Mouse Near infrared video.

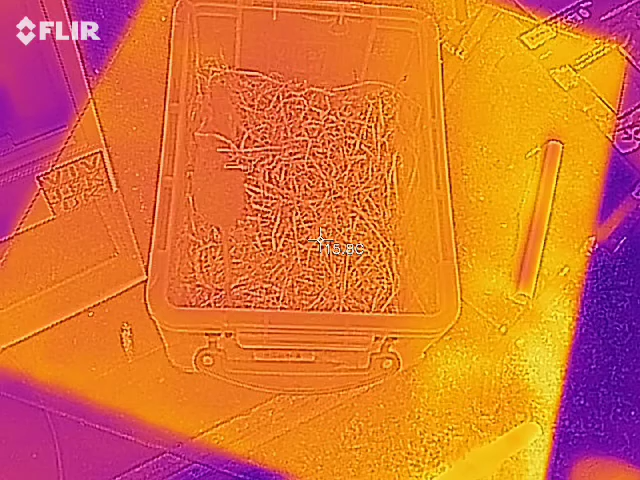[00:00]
I have my lovely assistant, Hel Hicks, with me and we can see the video, the camera, the image, showing the mouse.
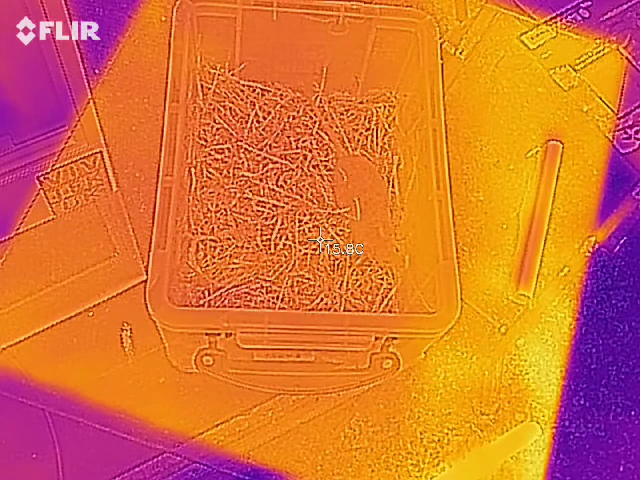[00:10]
There's no infrared information coming off it. The value there is 15 degrees. Can we put the plastic lid on? Just so that this is new to me, this is.
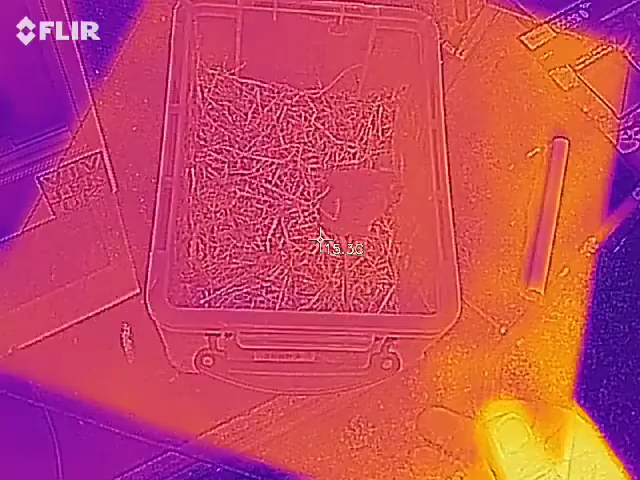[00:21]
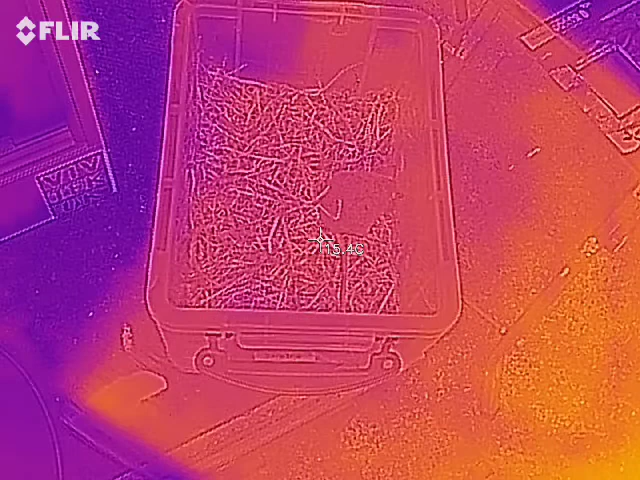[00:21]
Now the infrared camera is seeing the mouse's an infrared image through the plastic.
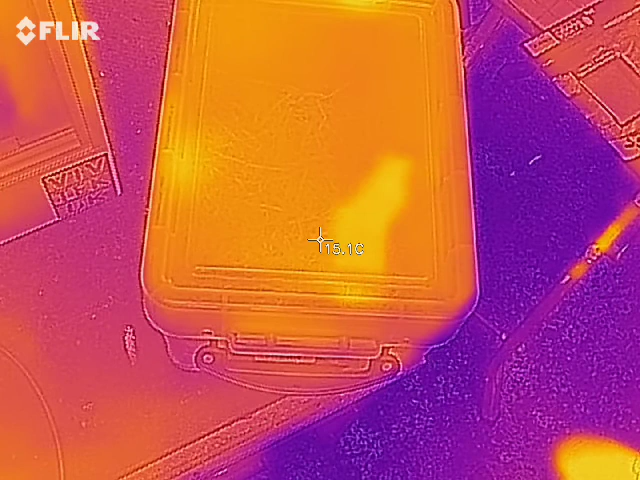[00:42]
On screen: spot 15.1°C
I hadn't realized that infrared went through the plastic like this.
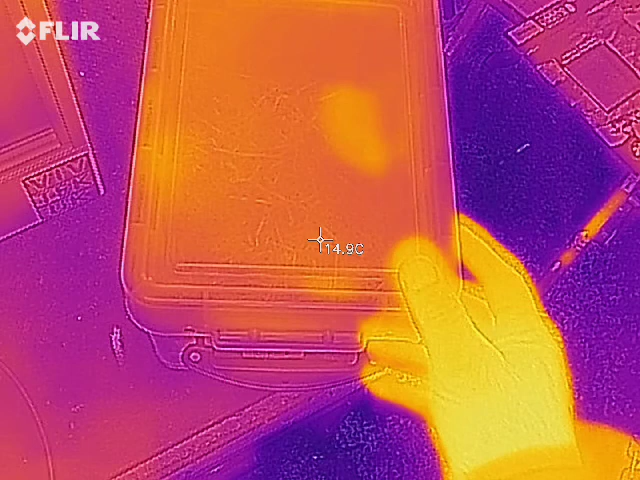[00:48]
On screen: spot 14.9°C
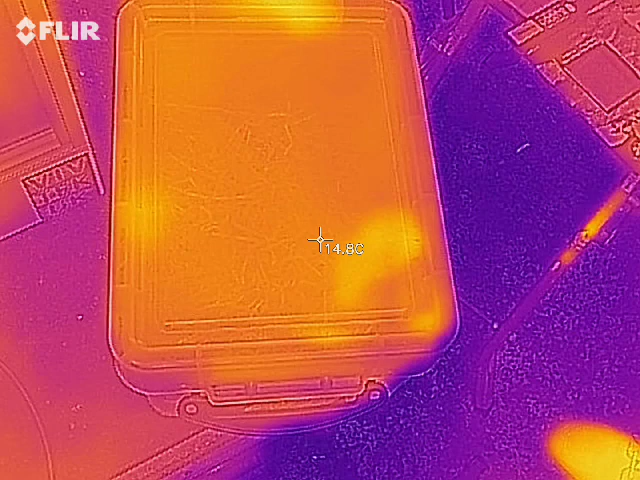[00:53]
On screen: spot 14.8°C
It's just a degree or so difference, isn't it? Now if we take the lid off, this is what a snake would see. It would see a superimposition of the infrared with the visual image. Excellent. What a lovely little mouse. Oh, that's quite clear, isn't it?